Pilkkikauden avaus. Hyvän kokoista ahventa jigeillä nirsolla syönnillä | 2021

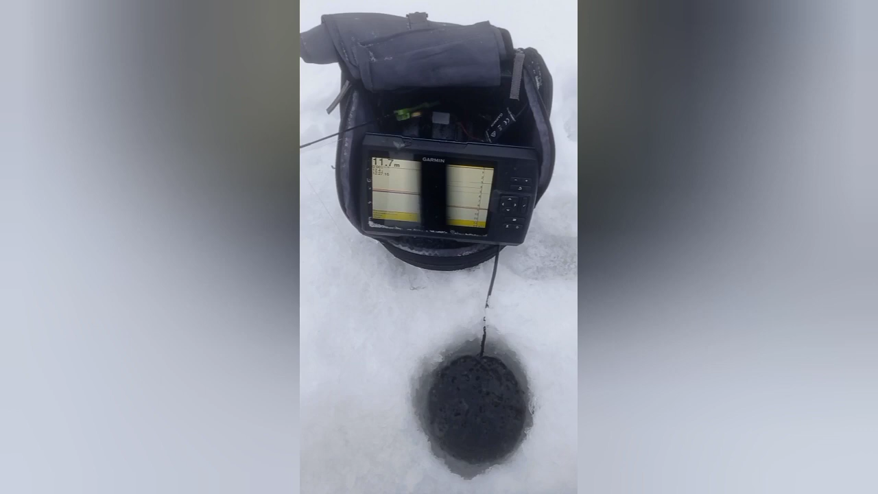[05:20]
Tuossa toi pohja Siellä yksittäisiä kaloja liikkuu Jos sieltä saisi jonkun parven vielä Nousemaan ylös Voisi ihan vain
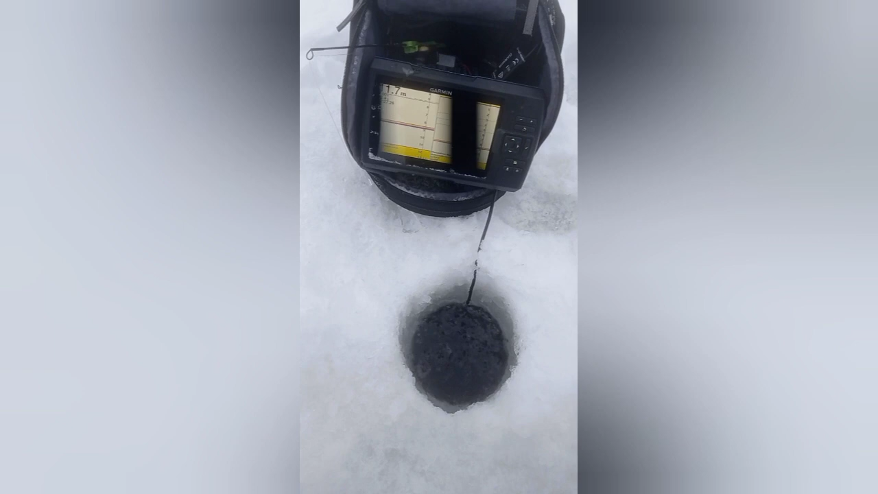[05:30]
Filekkalat on koossa Että Taivotaan vaan sitten Että